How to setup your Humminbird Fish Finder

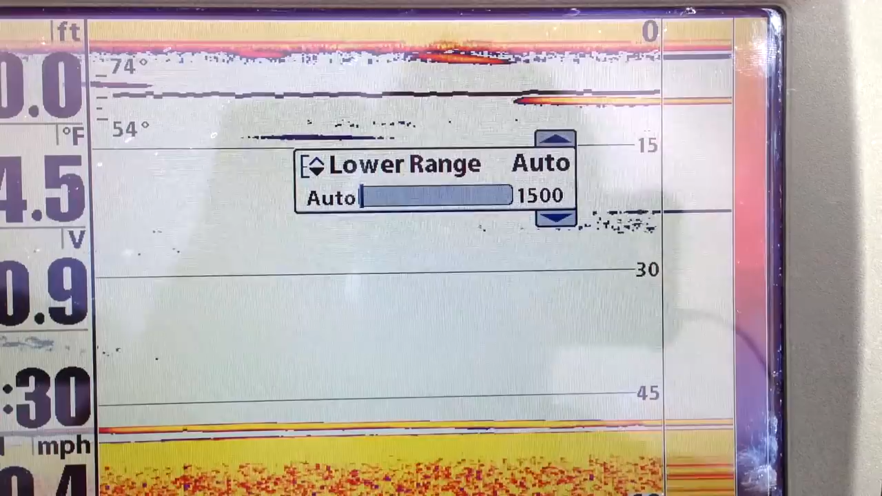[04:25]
navigating between five to forty feet of water on and off trying to mark fish
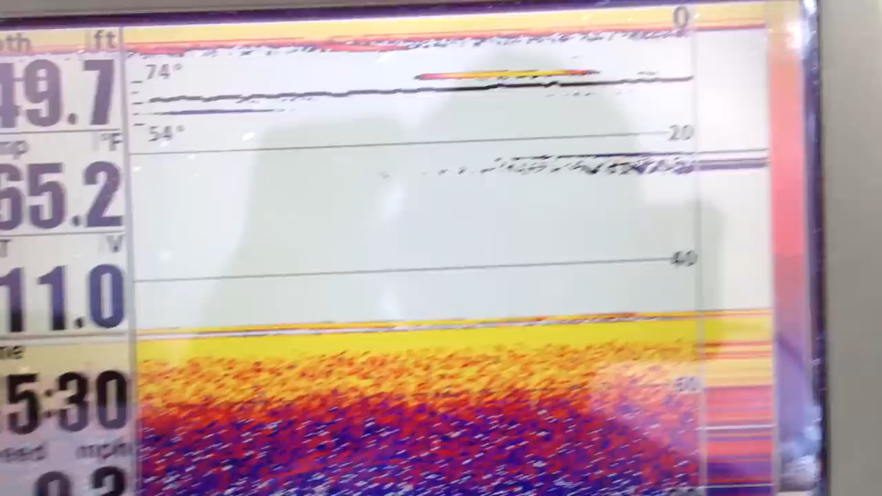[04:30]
On screen: depth 49.7 ft, water 65.2°F
me and if you want more a clear of a clear of
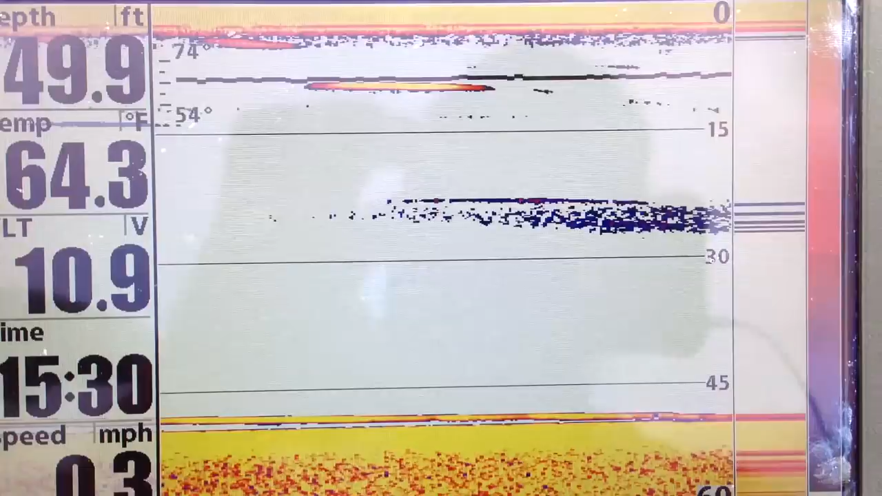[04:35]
On screen: depth 49.9 ft, water 64.3°F
of a picture and the full use of use your your sonar you want to turn that thing on fishing always
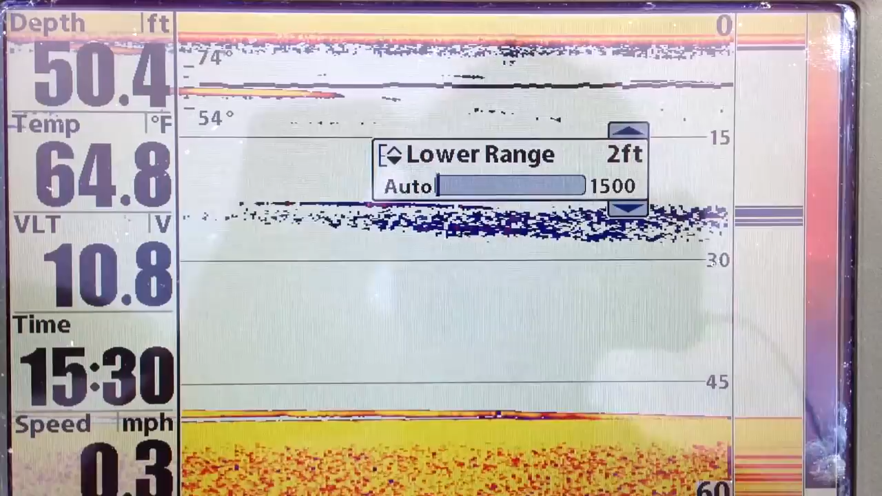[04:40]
On screen: depth 50.4 ft, water 64.8°F
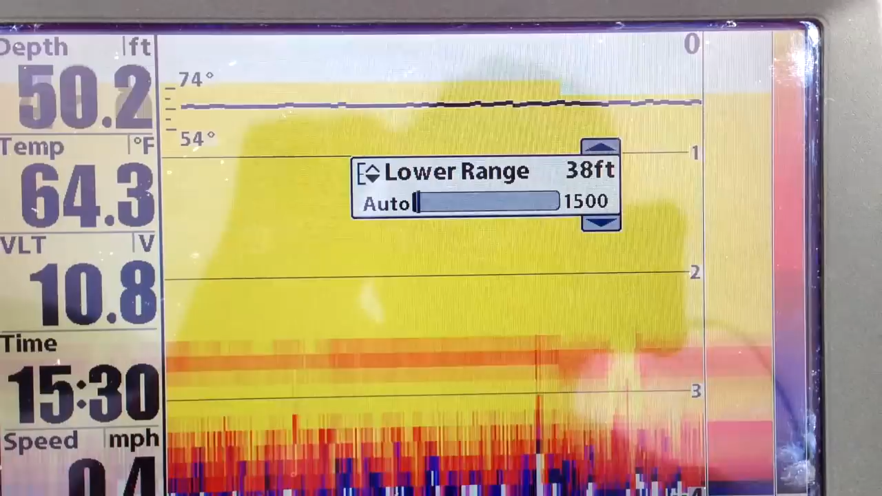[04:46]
On screen: depth 50.2 ft, water 64.3°F
60 feet of water or more in the summer so I'm going to have it set at 60 feet now we're in Kampenfell Bay that the deeper spot
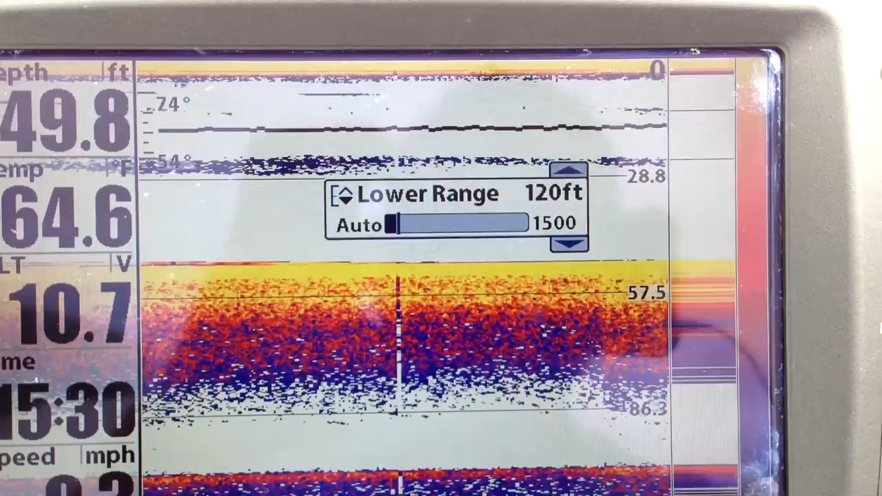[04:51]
On screen: water 64.6°F
is 120 feet 130 feet I'm going to set it up at that even though where
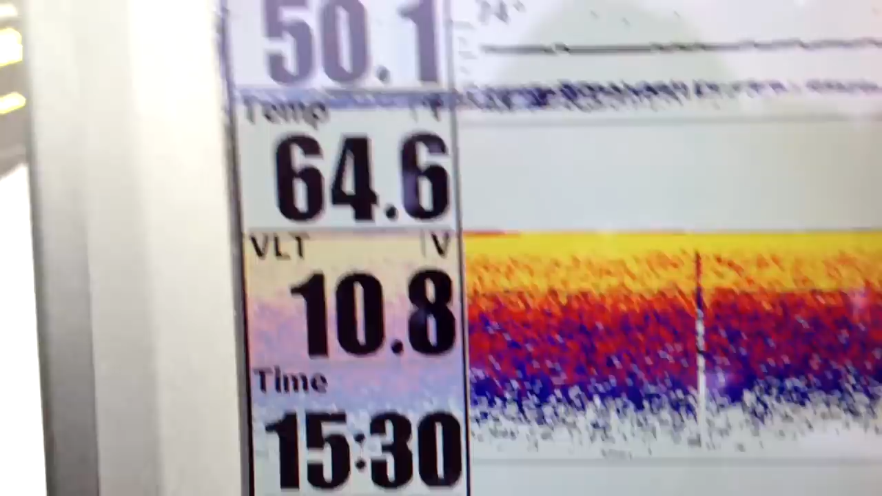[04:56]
you are in 50 feet of water I can still mark fish clearly and
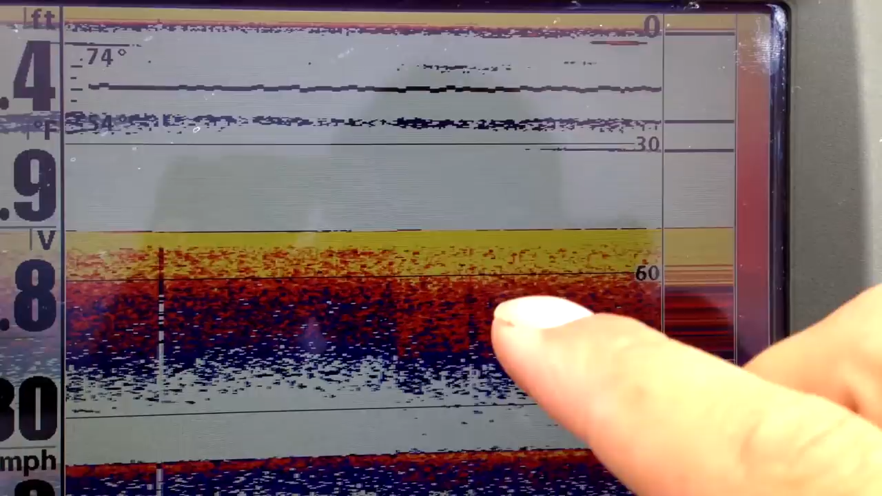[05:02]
uh and see a perfect a perfect image
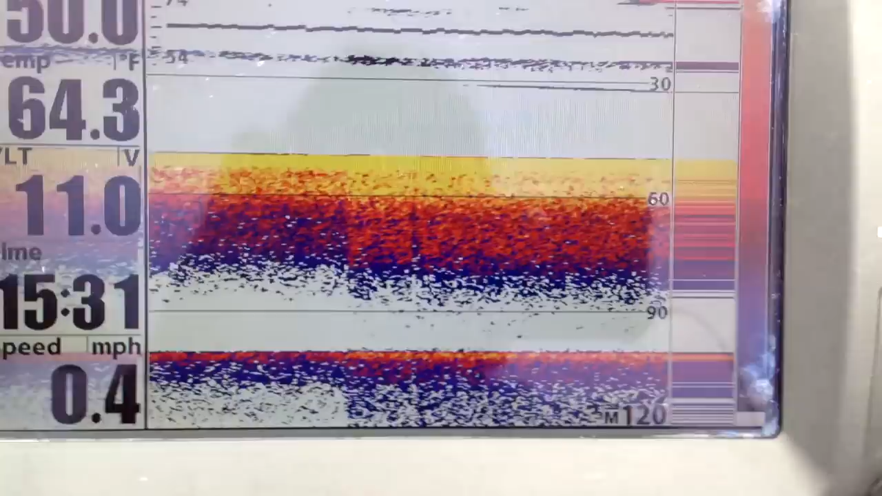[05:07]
On screen: water 64.3°F, speed 0.4 mph
now if I would be in 10 feet of water all I got to do is set it up to 10 feet
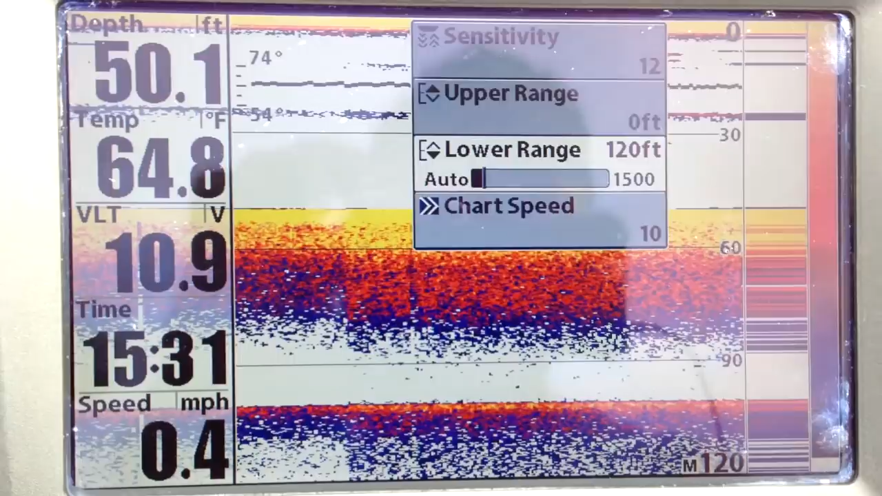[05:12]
On screen: depth 50.1 ft, water 64.8°F, speed 0.4 mph
you're asking me why not leave it in automatic if you leave it in automatics and you go in 10 feet of water
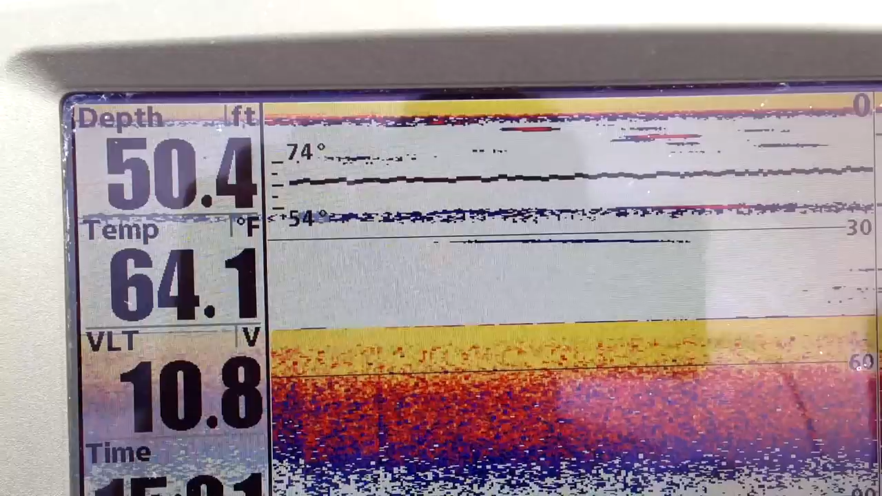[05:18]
On screen: depth 50.4 ft, water 64.1°F
the image go really cluttered and you can't see any detail
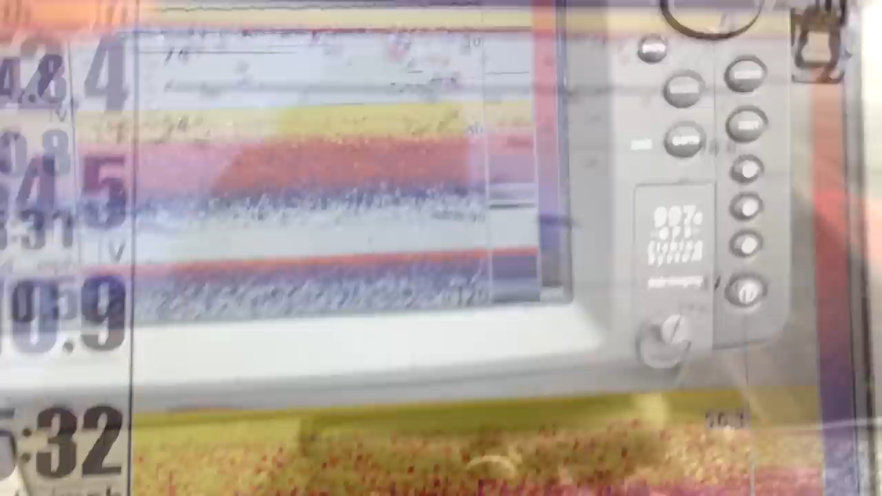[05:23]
now let's focus on automa out of mark fish while the engine's on right now and we're going to try to go locate that school of bait fish in
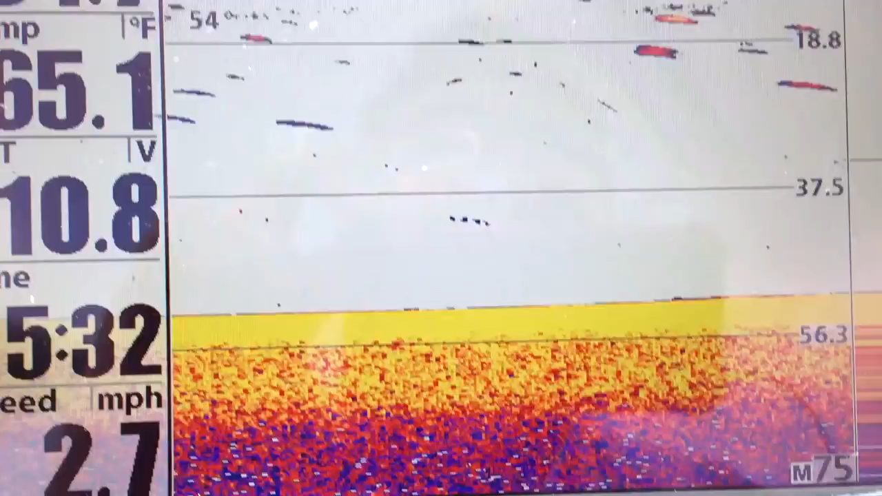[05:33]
On screen: speed 2.7 mph
that those school of perch now you've noticed i'm getting some arcs here they're not perfectly arcs now these
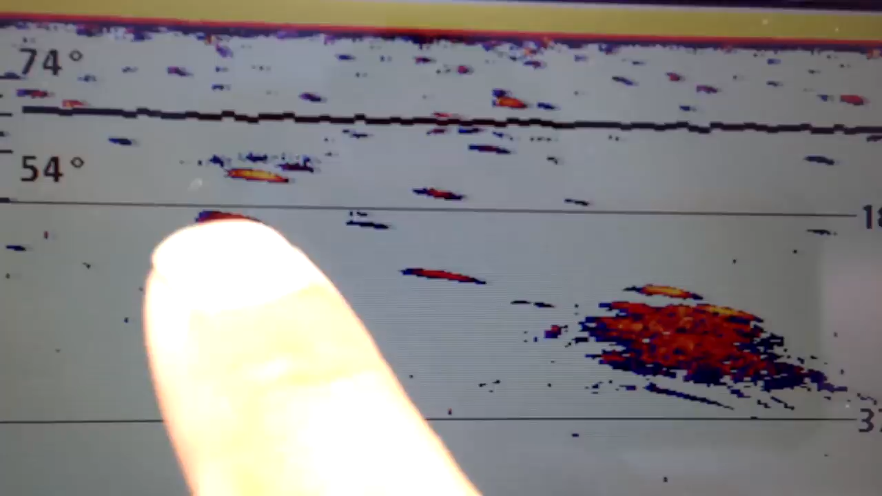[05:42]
might be fish but with my experience these are not fish this is just clutter in the water column this was this is what a fish would look like
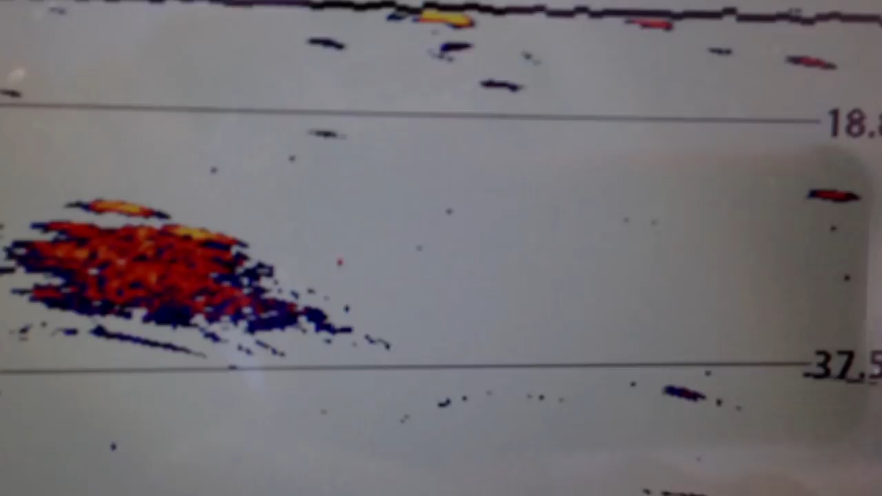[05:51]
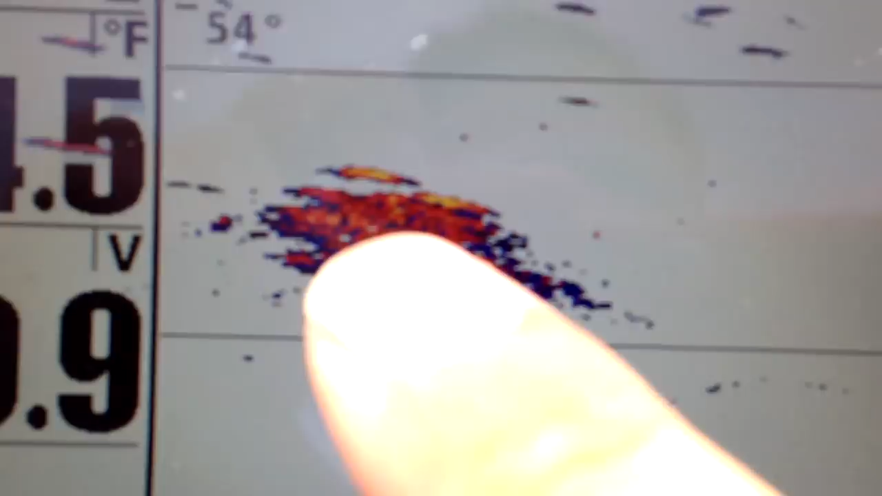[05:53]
sorry about the wind it's very windy so we have a decent fish on here and then a school of bait fish fish
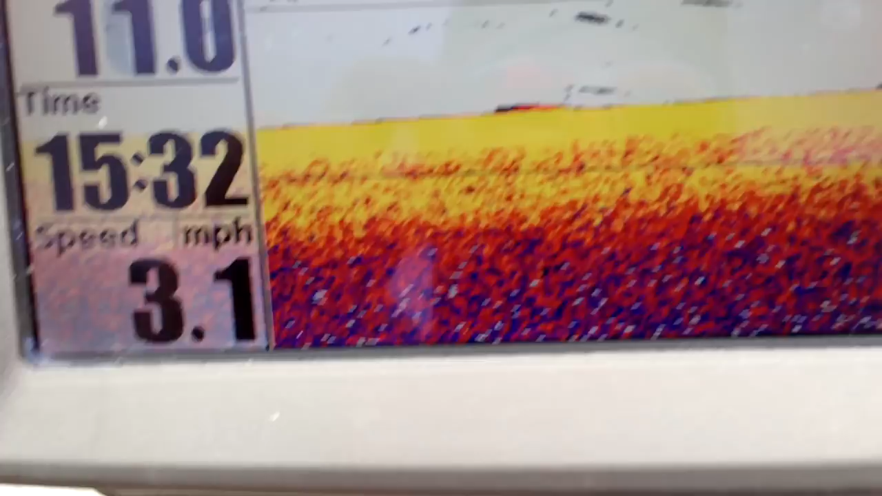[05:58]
On screen: speed 3.1 mph
now notice that school of bait fish is on the color
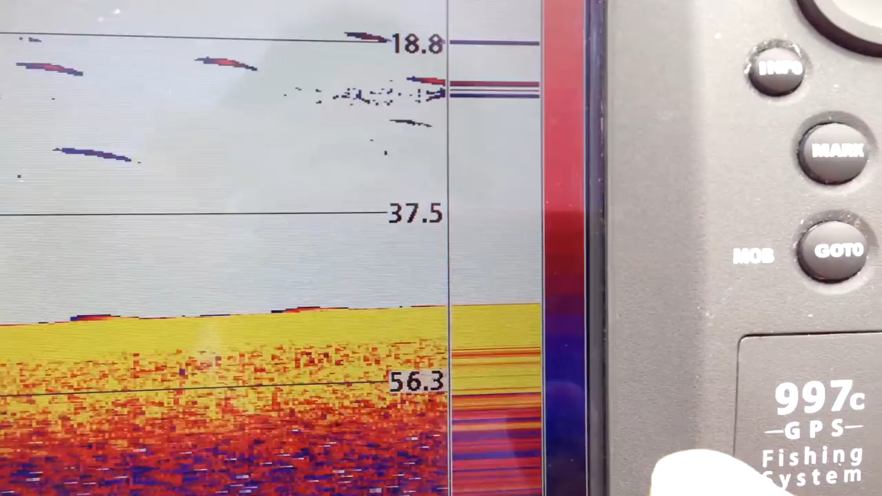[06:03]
chart blue to orange so it's not a strong signal now